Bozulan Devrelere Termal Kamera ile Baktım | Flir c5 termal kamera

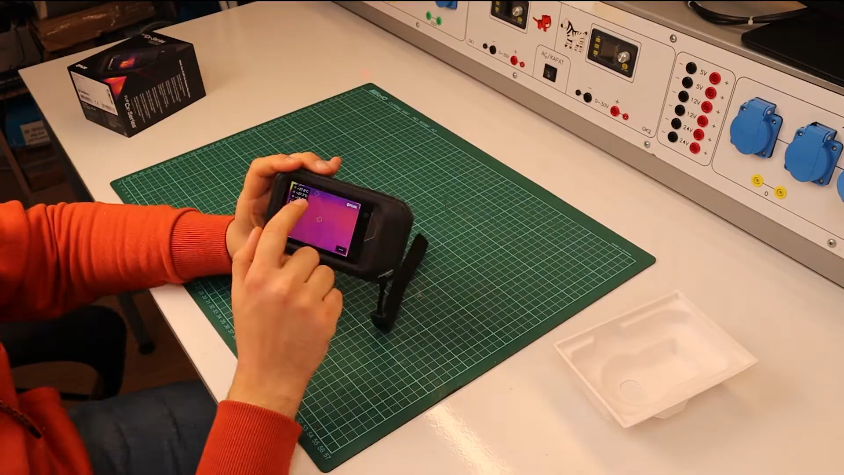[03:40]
Şurada şarj göstergesi gitti. Şu anda benim önümde bir enerji niteli masa var. Masada da şu karşıda ışık var.
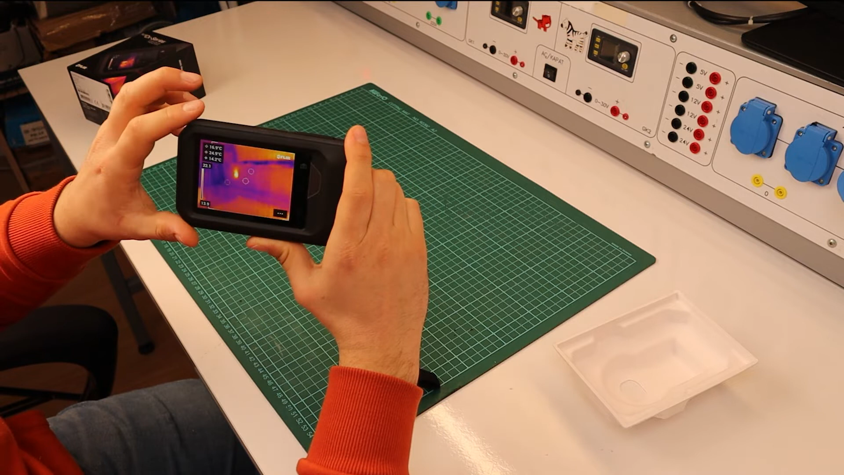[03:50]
Kamerada bunun ışığını görebiliyorsunuz.
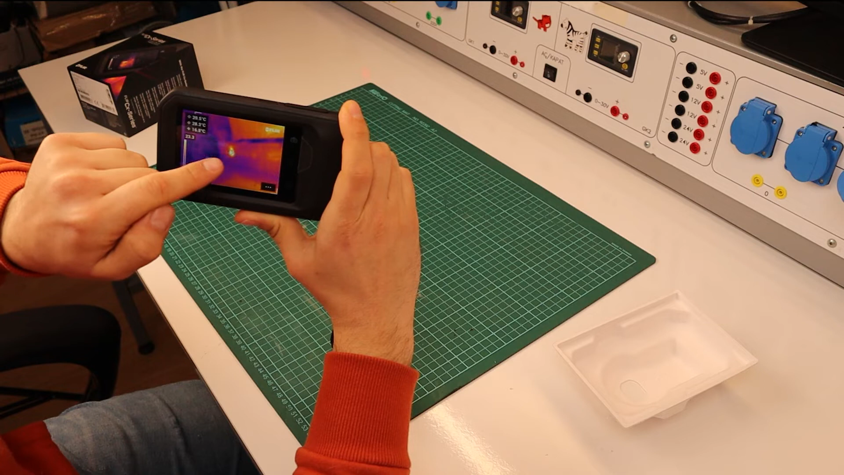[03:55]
Şurada tabii kameraya çıkmıyor da elimdeki kamerada gözüküyor.
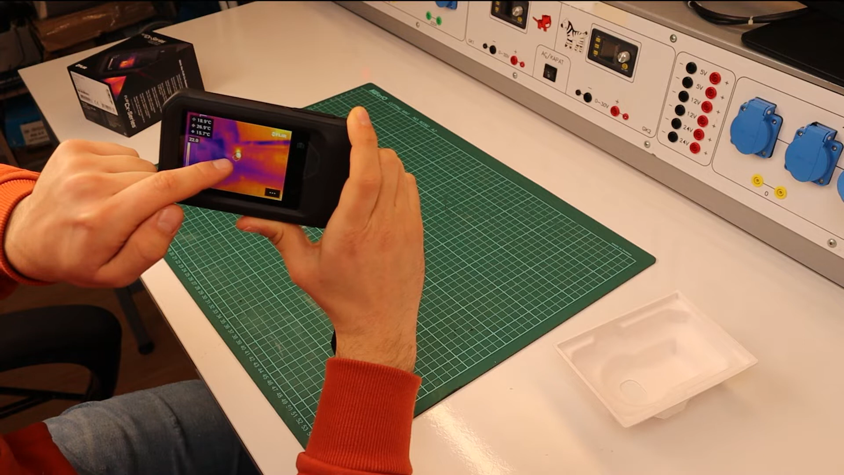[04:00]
Işığın sıcaklığı fazla olduğu için sanırım içinde led yok da normal akor flamanlı lamba var. O yüzden normalden daha farklı sunuyor.
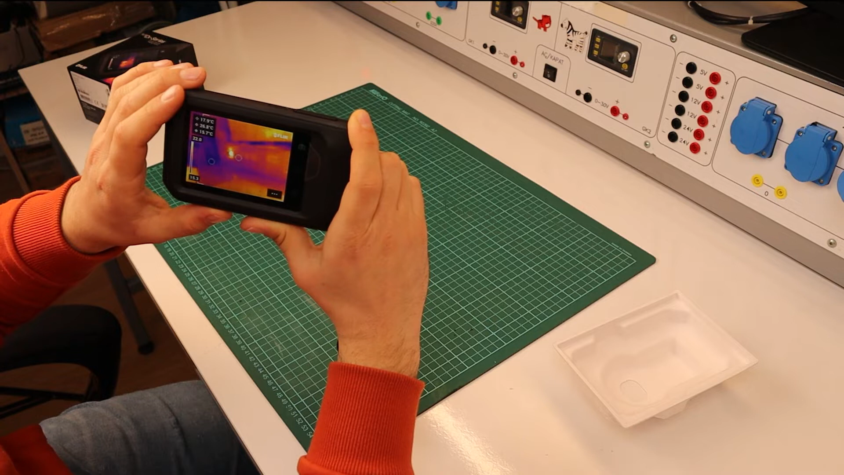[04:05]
30 derecelerde onun kendi sıcaklığı. Şimdi size bahsettiğim modlar kızıl ötesi modu.
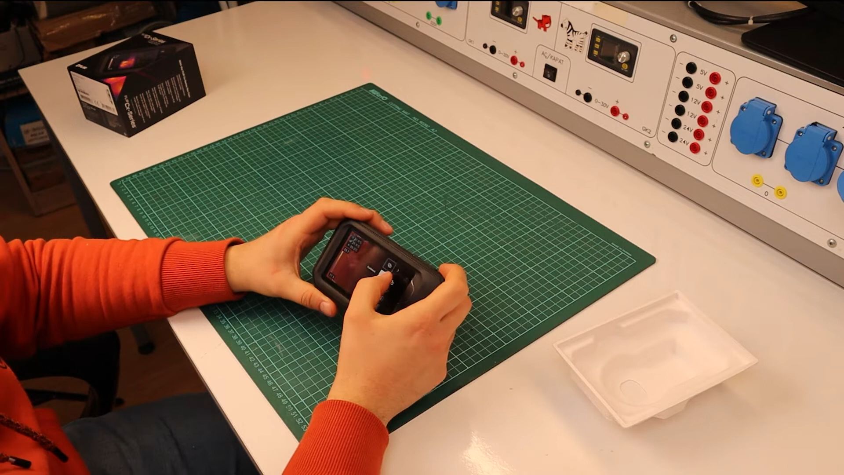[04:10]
Bu sadece işte kızıl ötesi olarak sensörden, termal imajır sensörden aldığı veriyi ekrana basıyor. Üstteki MSX diye bir modu var. Bu modda da resmin üstüne bindiriyor termal kamera verilerini.
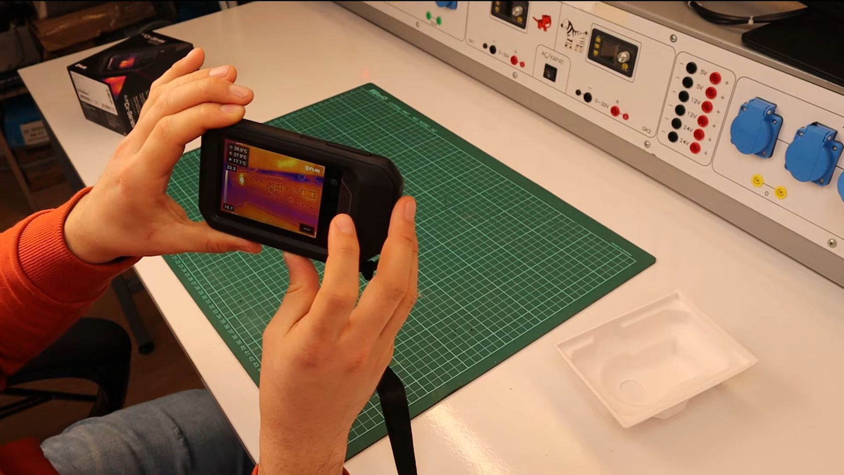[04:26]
Fakat bu modda ben bir tane kart incelediğimde bir tane direncin ısındığını kendim görüyorum.
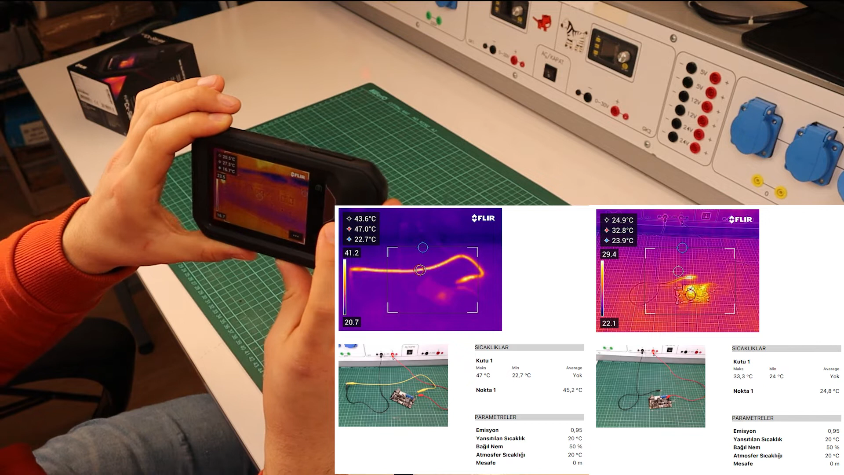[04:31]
Pardon diyotun ısındığını kendim görüyorum.
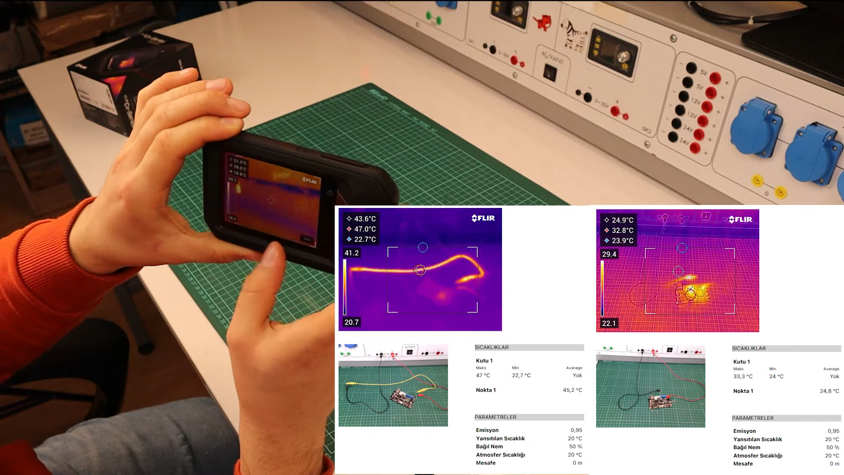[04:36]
Tvs diyot kısa devre olmuş. Fakat buradaki görüntü de böyle 1 milim 2 milim yanda gözüküyor.
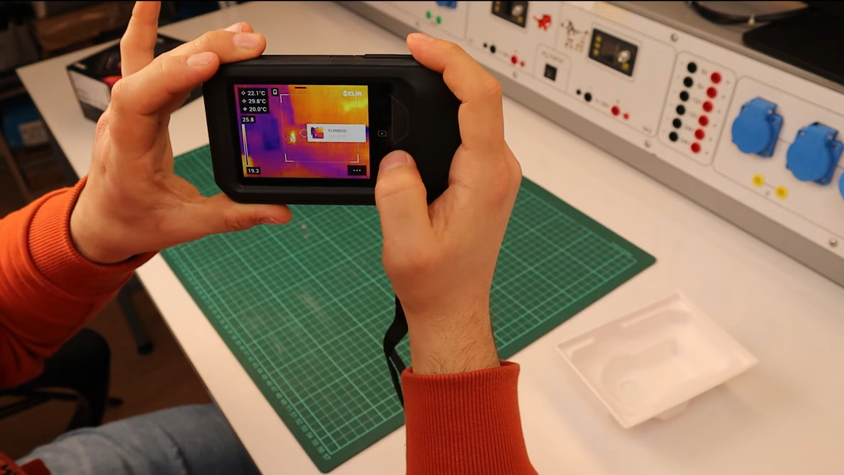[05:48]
Şuradan medyaya tıkladığımda Resme gidiyorum. Resmi büyüttüm.
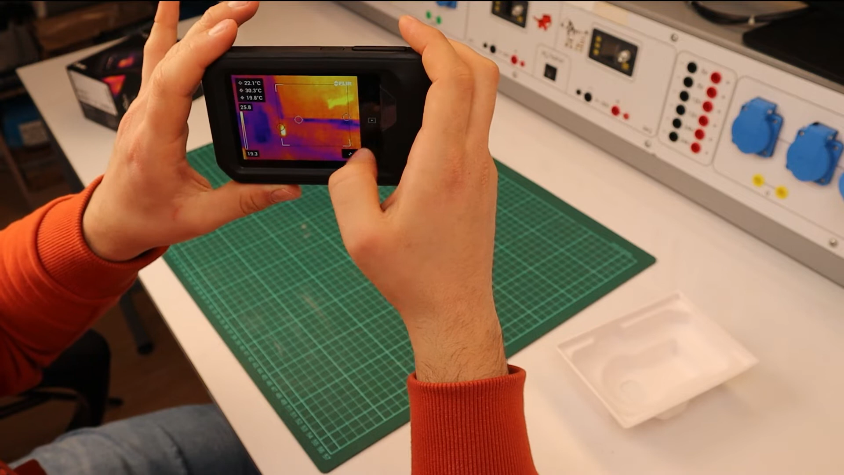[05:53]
Bu termal görüntü. Termal sensörünün çektiği görüntü. Yanında da normal kameranın çektiği görüntü var.
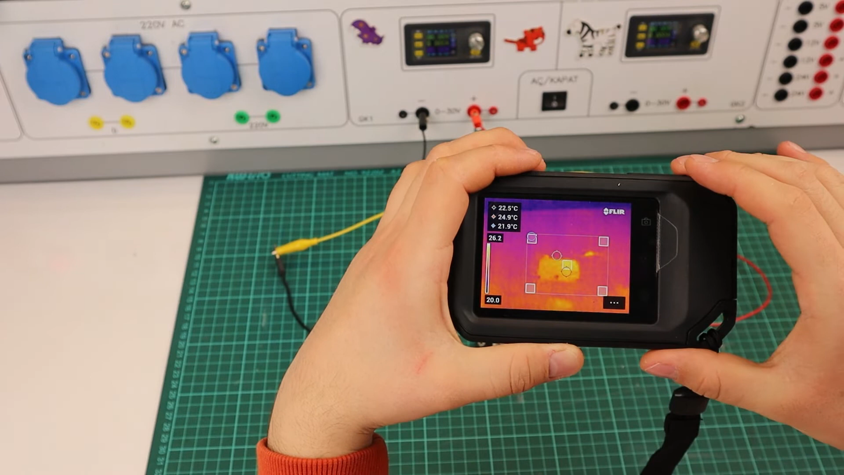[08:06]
On screen: spot 22.5°C, max 24.9°C, min 21.9°C
Örnek noktaları Şu anda kartı Biraz Algıladı. Güç kaynağımın Gücünü açtım.
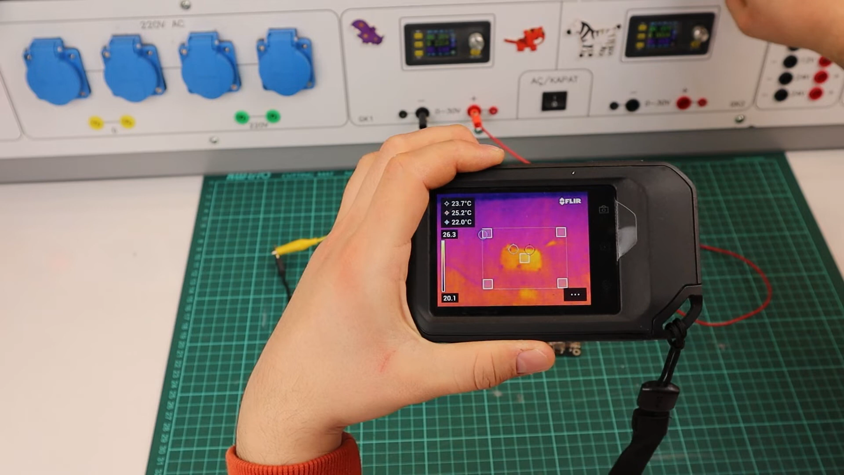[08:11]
Uzak tutmam gerekiyor. Tabi Biraz daha akımı Arttırıyorum.
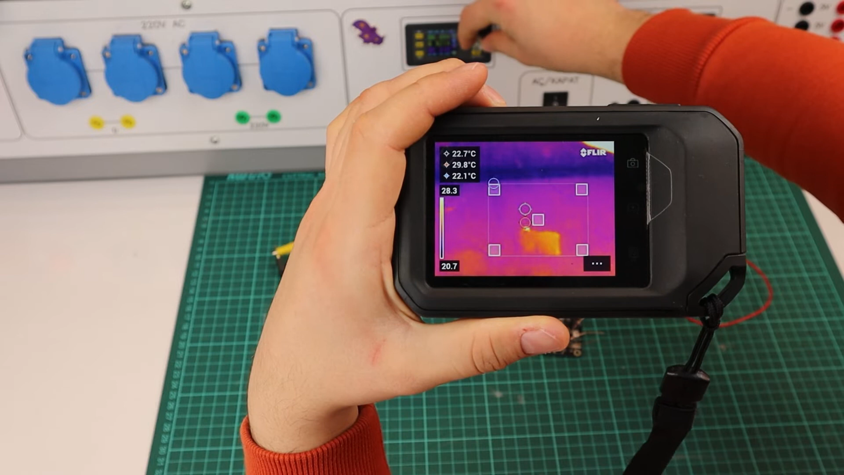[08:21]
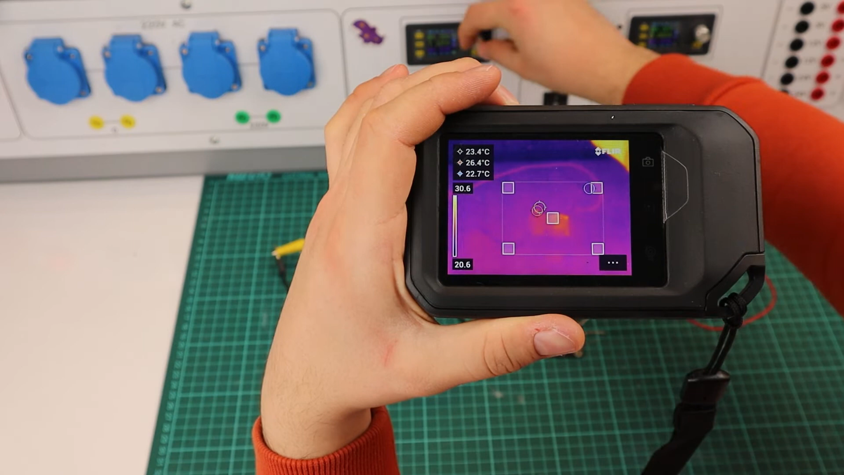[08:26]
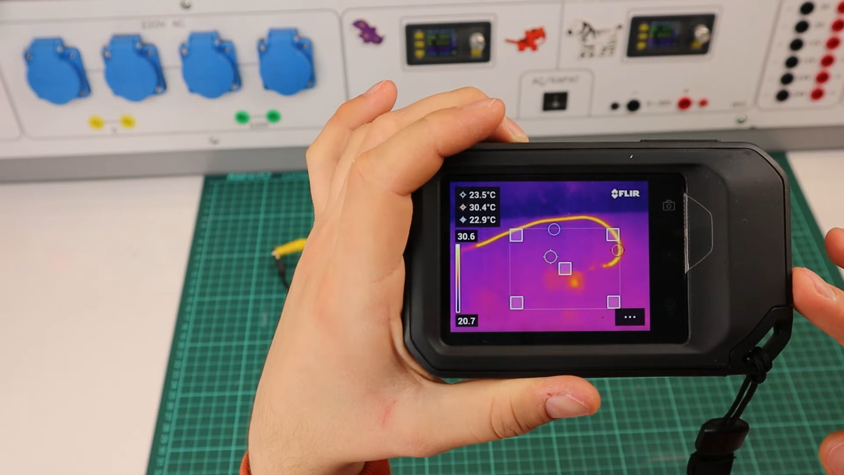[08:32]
On screen: spot 23.5°C, max 30.4°C, min 22.9°C
Bobin ısınmadı ama Kablonun ne kadar Isındığını Görüyorsunuzdur. Çizgi şeklinde.
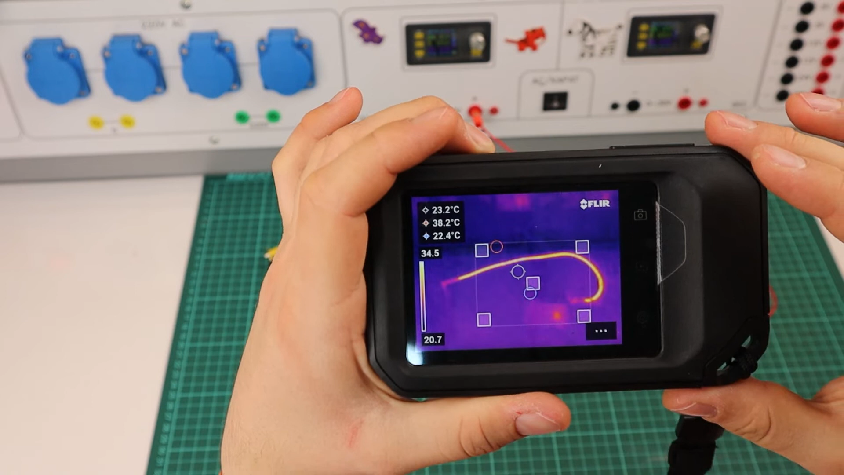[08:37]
On screen: spot 23.2°C, max 38.2°C, min 22.4°C
Şuna bir resmi çekeyim.
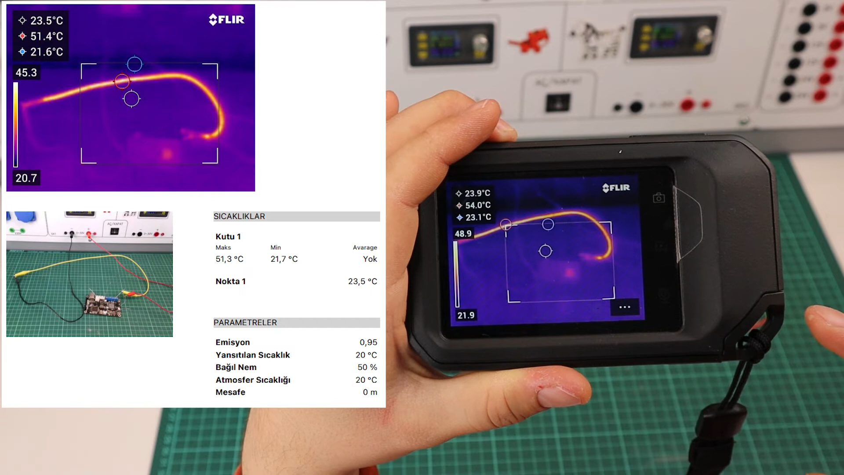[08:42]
Bobin hafif hafif Yapıp ısınmaya başladı. Bakın şurada.
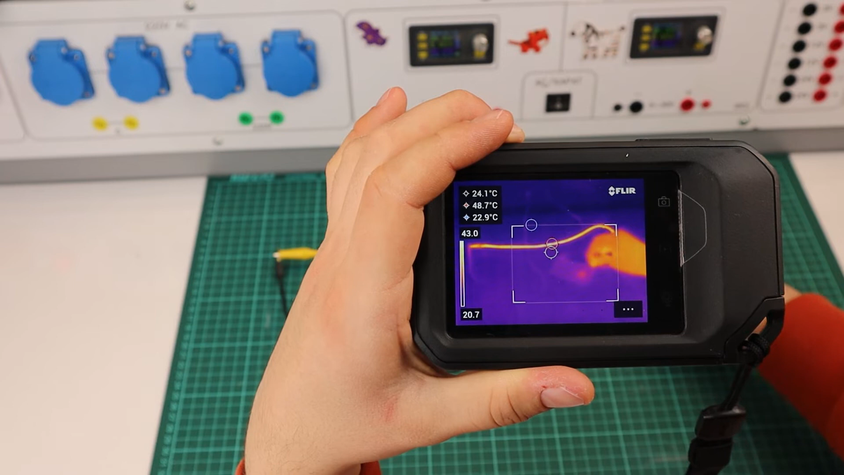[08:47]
On screen: spot 24.1°C, max 48.7°C, min 22.9°C
Zaten kablo Çok ısındı. Şu anda güç kesildi.